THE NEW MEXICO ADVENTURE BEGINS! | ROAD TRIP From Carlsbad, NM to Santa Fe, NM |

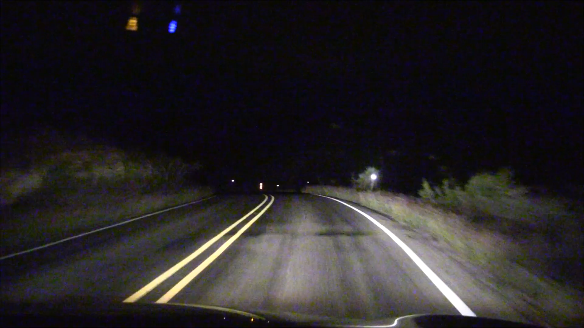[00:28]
Going up to the rim on the windy mountain roads. It's really fun to drive this.